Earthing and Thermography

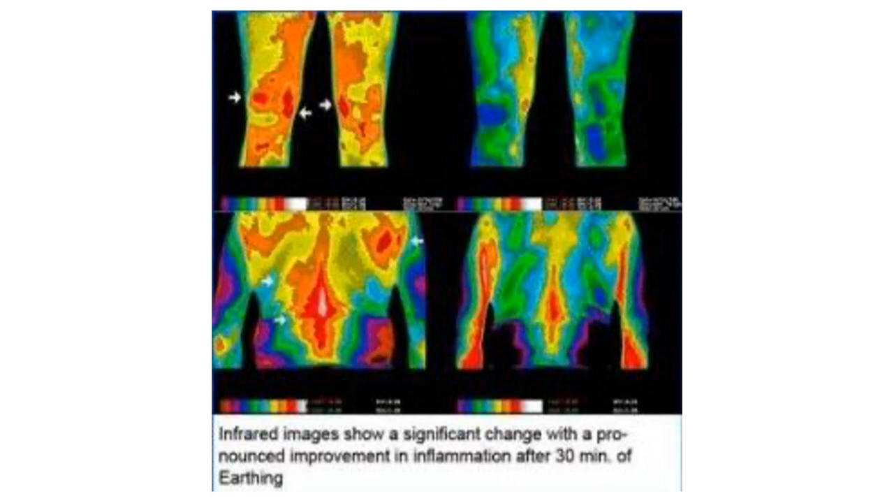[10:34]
So here we see some more inflammation in the torso. And after earthing, we see that inflammation has really come down.
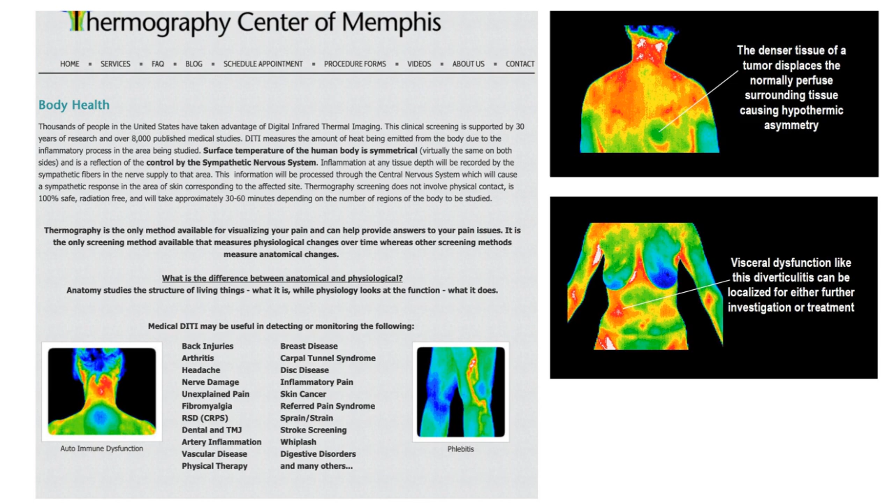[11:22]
There's some pain going on there. There's some hypometabolism going on there. You can see that artery in the leg.
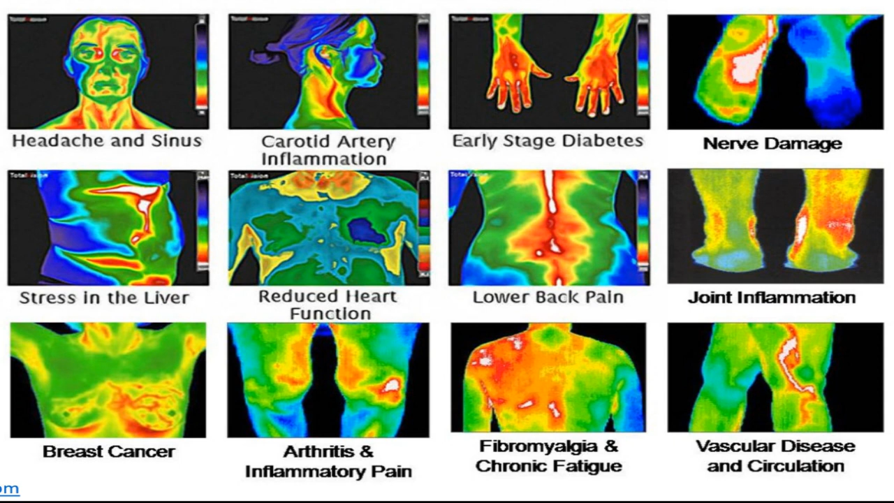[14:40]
You can see arthritis. Breast cancer. I'm going to show another slide.
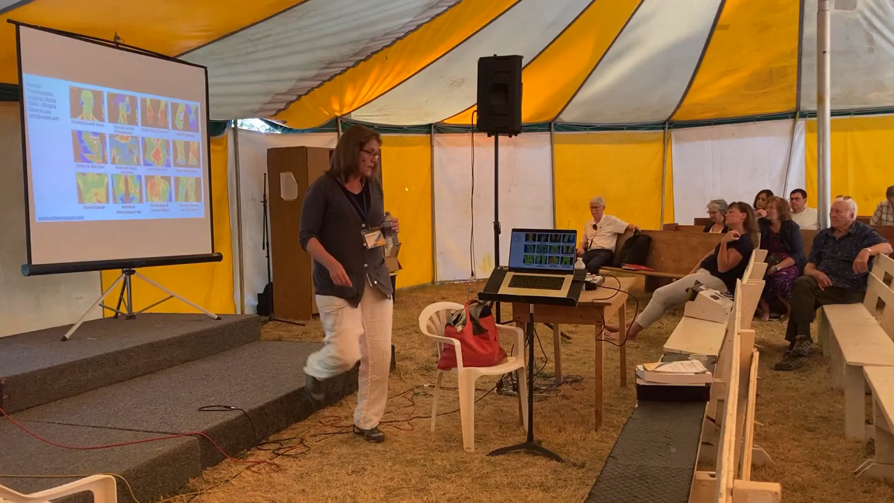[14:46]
There's actually a center in Chattanooga where I live. Okay, here is feet.
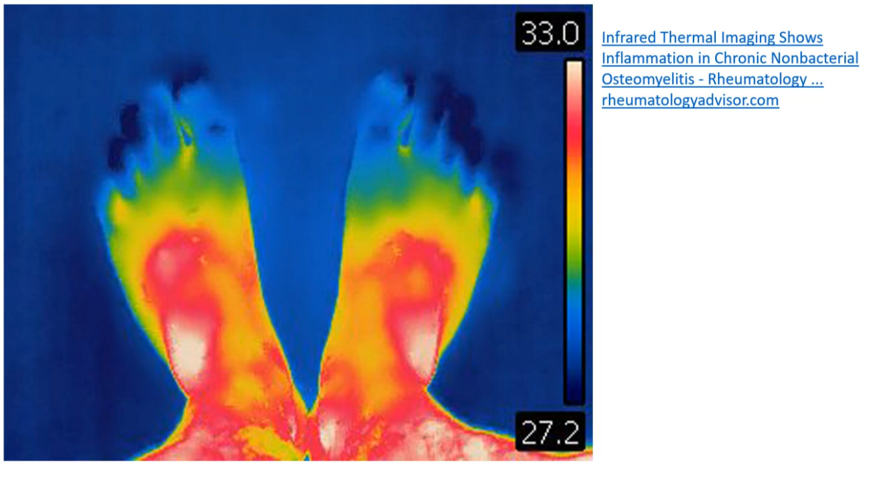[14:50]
This is what we call a thermal amputation. We'll get to breast in a minute. But you can see the toes. There's absolutely not very good circulation there.
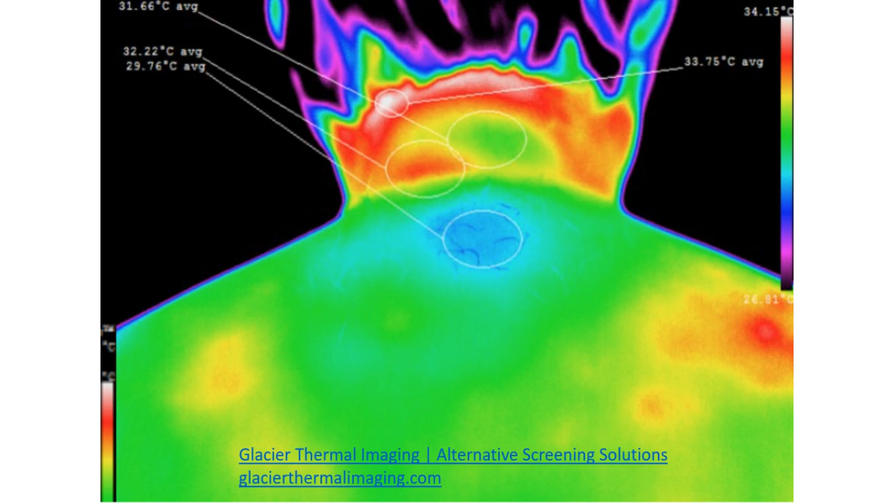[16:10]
On screen: scale top 34.15°C
and then we see an area right here. This guy has a sore neck, I'm telling you for sure.
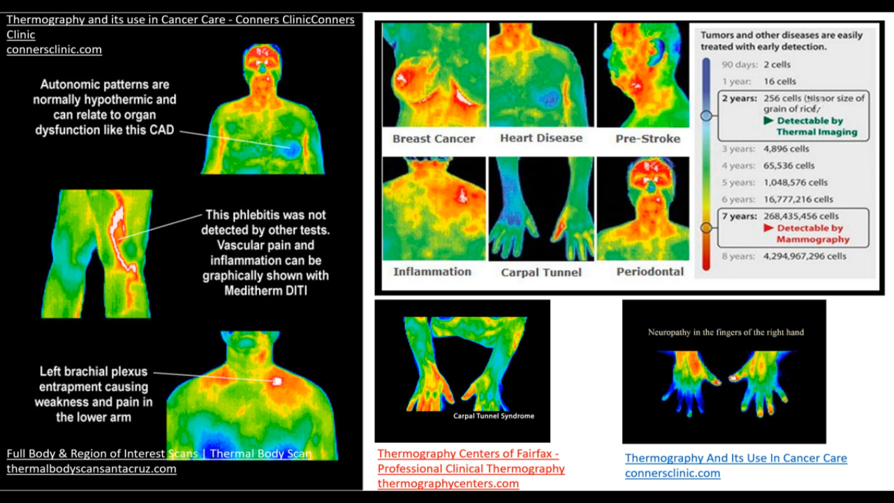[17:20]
So you can see there's circulation here. There's actually some hyper-circulation there, some hot and some heat there.
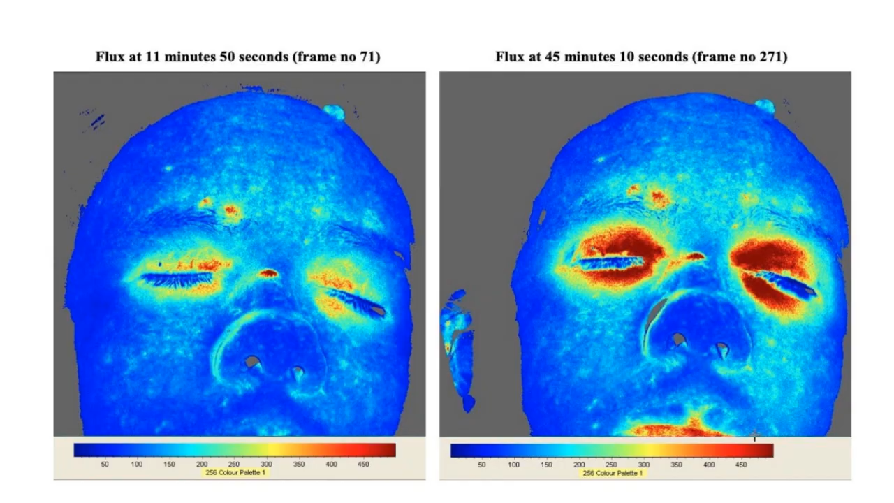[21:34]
So, right here, just 30 minutes earthing and this lady is now getting some circulation into her face. Do you think her face is going to look better after doing that?
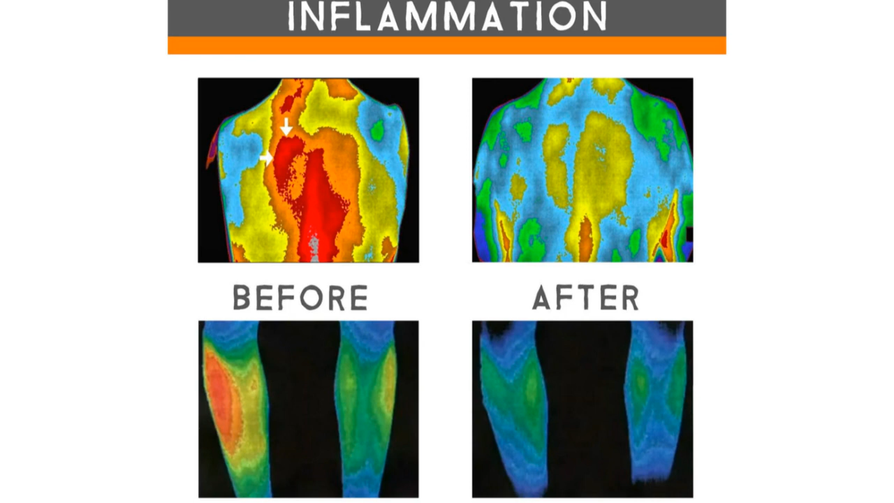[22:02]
Before, you see the redness. Uh, I think it's 30 or 60 minutes after just one session of earthing. A lot of that is gone. You see the right, the left leg.